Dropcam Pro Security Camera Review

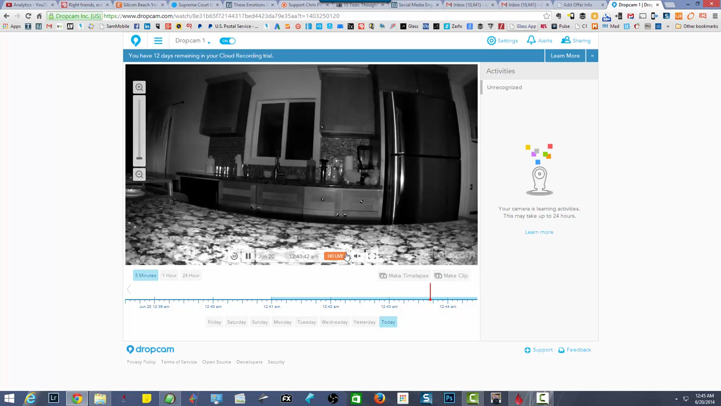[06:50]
Or let's say for any reason I got a alert on my phone that maybe someone's breaking into my house. And I can see them in the house and be like, hey man I've just called the cops. They're coming right for you. So there you are. So we catch up on the timeline. We can actually see a point where I came into the room and I actually turned the light on.